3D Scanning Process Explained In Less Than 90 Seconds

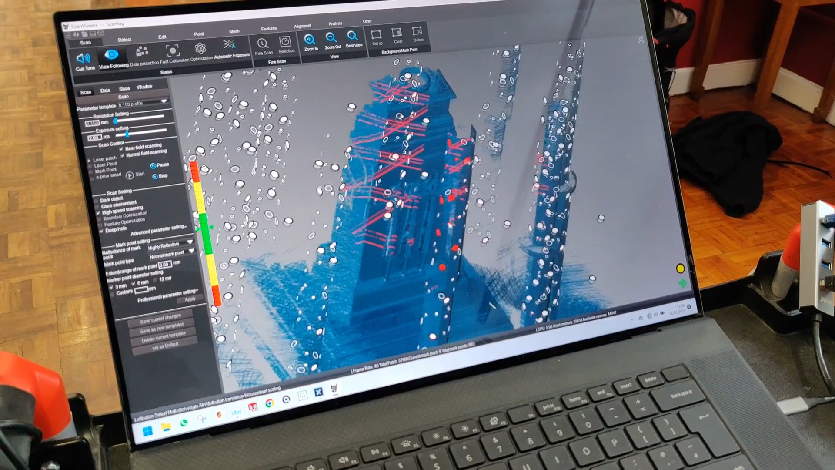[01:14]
This can include filling in any holes or missing information, digital repair, and preparing files for computer-aided design.